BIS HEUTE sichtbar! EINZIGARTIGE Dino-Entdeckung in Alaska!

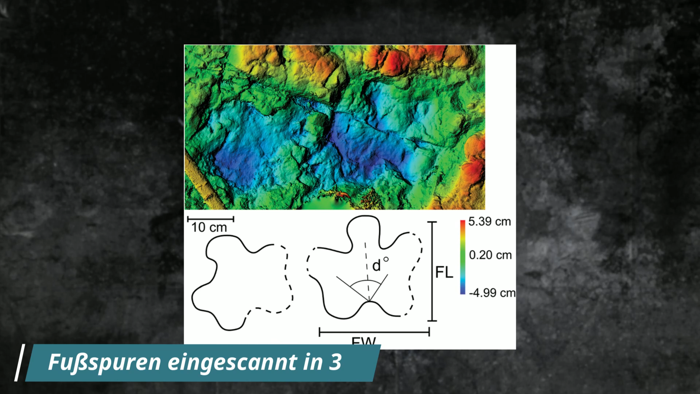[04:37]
Die Fußabdrücke sind auch sehr, sehr gut erhalten. Man sieht sogar die einzelnen Seen und auch die Hautabdrücke sogar zum Teil.
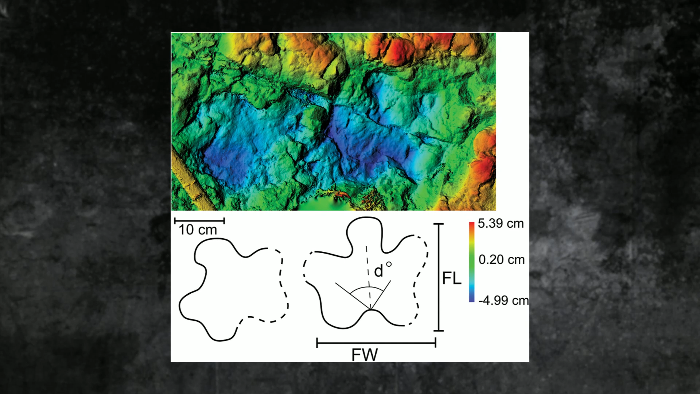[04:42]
Und das ist wirklich einzigartig. Die Forscher sagen, das ist wirklich eine Goldgrube.
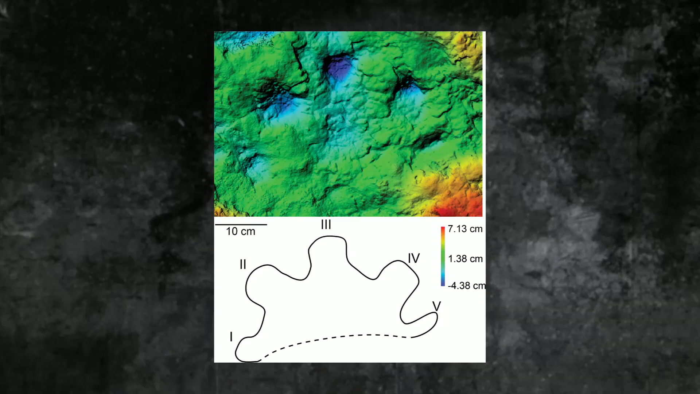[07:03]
Und die Forscher hat das natürlich auch fasziniert.
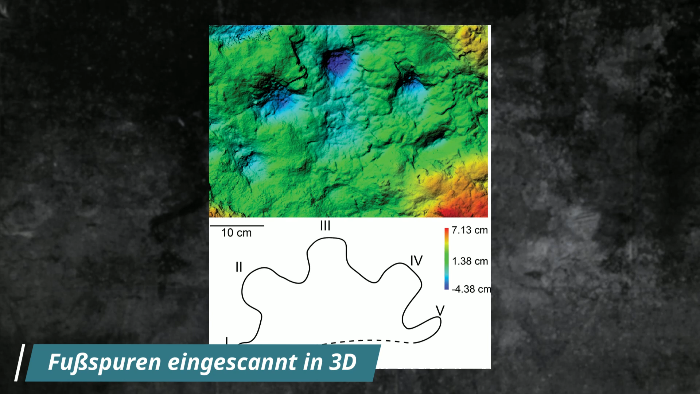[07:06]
Die haben das in 3D dann eingescannt und werden das jetzt alles ganz genau untersuchen. Ja, das war es zu diesem Thema. Ich hoffe, euch hat es gefallen. Lasst gerne ein Like da. Bis zur nächsten Folge.